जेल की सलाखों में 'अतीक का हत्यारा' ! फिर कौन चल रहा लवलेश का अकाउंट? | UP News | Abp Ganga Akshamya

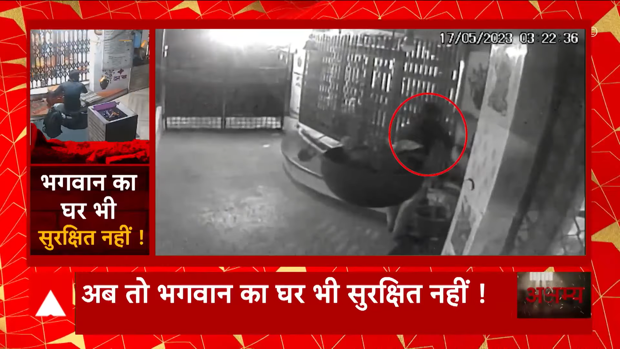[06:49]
हुआ है CCTV में कैद होई ये तस्वीरें 17 मई 2023 की